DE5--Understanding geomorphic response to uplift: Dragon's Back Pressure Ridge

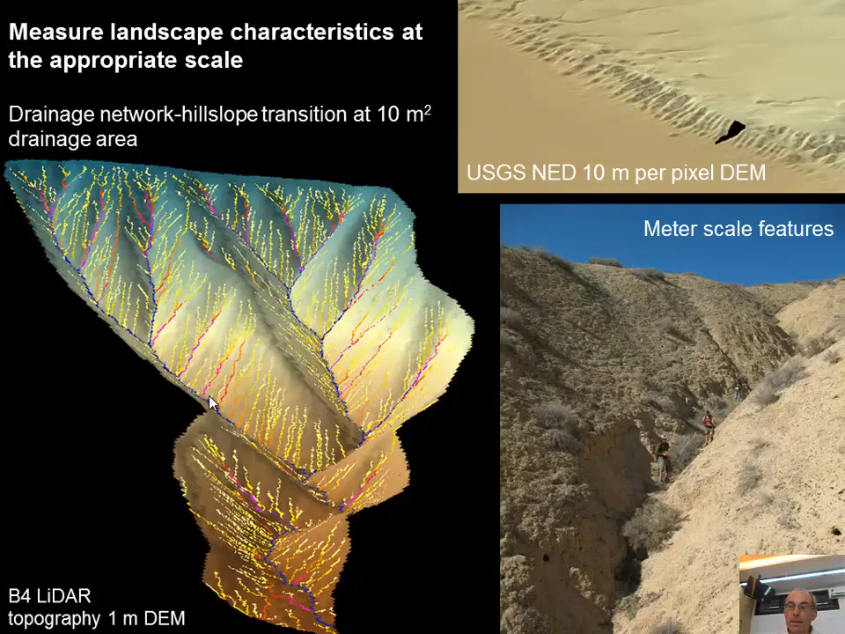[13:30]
of of 3d views of the landscape and we'll divide up the dragons back so some people will take one end some in the middle and some on the far end and then we can all compare our results but just to remind you the idea of you know contributing area which is increasing going down and local slope and
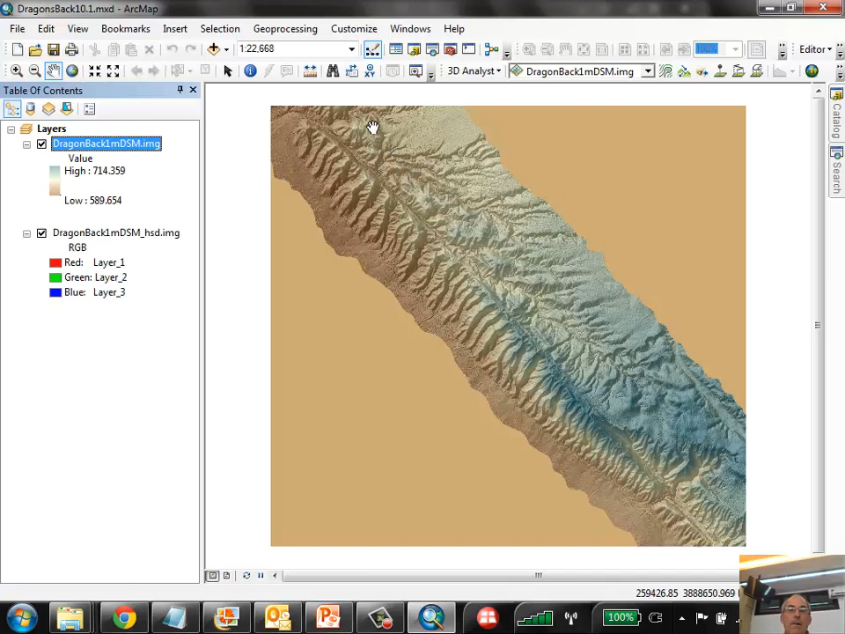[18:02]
this group can do the middle of the pressure ridge and then you guys can do a drainage on the north west and the old one and so what what i want to do is to the first thing will be to clip out a single drainage so we'll we'll trace with the shape file just click click